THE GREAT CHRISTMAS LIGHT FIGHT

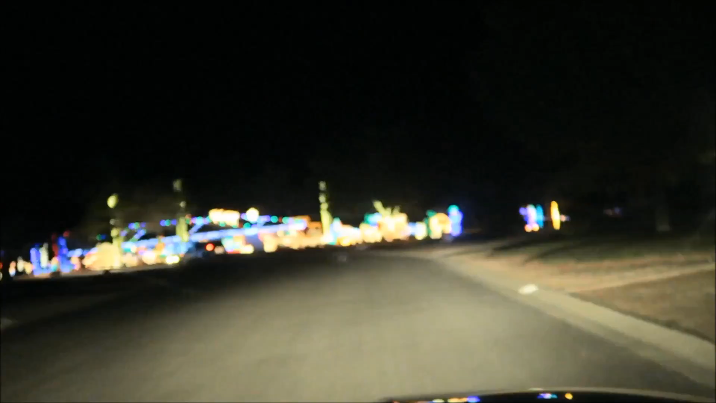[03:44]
place we're taking you look at this ever yay are you excited is this like the Mr. Grinch one can the girls see that okay yeah once we get closer roll down their windows so they can see it oh wow oh these people turn their lights off can